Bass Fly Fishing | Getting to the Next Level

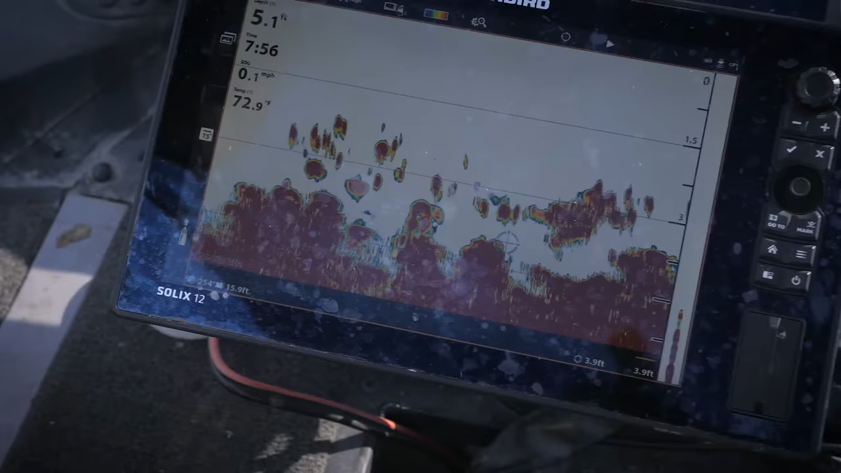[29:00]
On screen: depth 5.1 ft, water 72.9°F, speed 0.1 mph
If you don't see any surface action but spot baitfish schools on your sonar, a good technique is to drift over the baitfish schools and use a sinking or intermediate line.